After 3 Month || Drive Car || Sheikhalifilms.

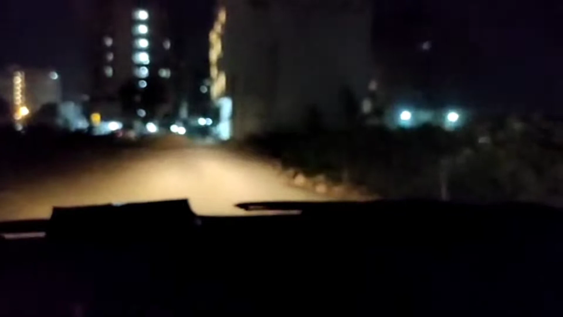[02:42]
सीधा नहीं घूमा, सीधा नहीं घूमा, लेफ्ट पे कर, पूरा लेफ्ट घूमा।
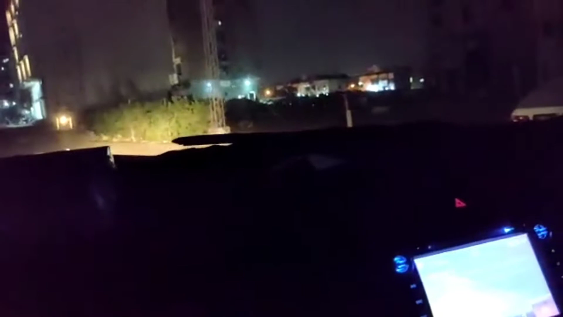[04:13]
देख अभी देख, बिल्कुल सही चला रहा हूँ, बिल्कुल सही चला रहा हूँ। अब जा लेफ्ट पे जा, पीछे गाड़ी आ रही है, लेफ्ट पे जा।
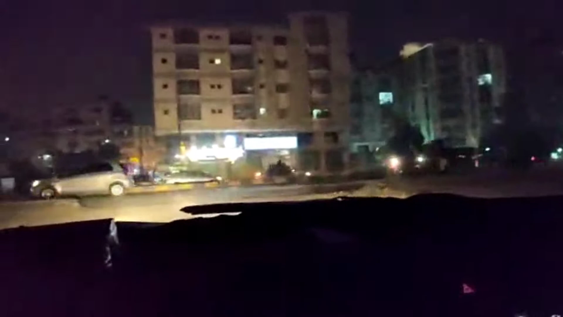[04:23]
ये देख कहाँ लेके गया है नीचे।
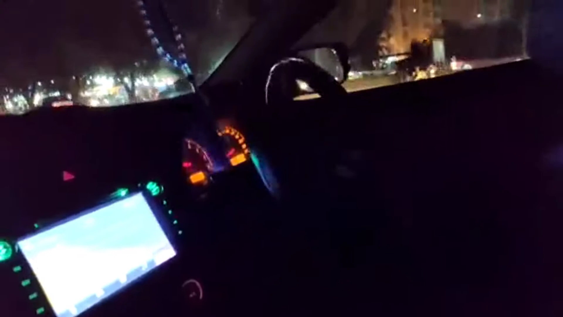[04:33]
इधर कहाँ लेके जा रहे है? कुछ नहीं कर रहा, स्टीयरिंग को इधर क्यों लेके जा रहा है, इधर ही जा। अब इधर से आराम से ब्रेक मार, चल यहाँ पे रुका देना,
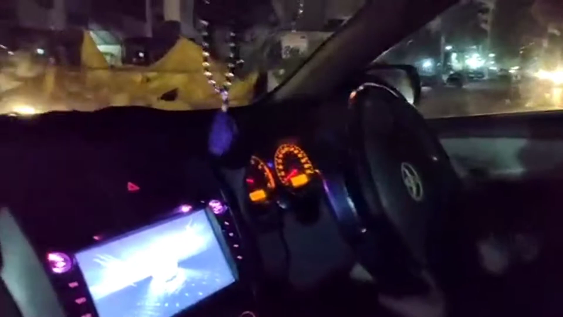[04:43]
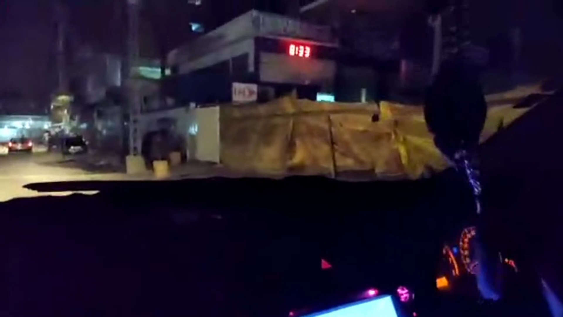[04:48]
लेफ्ट पे कर, लेफ्ट पे कर। क्या चलाया फिर? बस कर दे, बंद कर दे।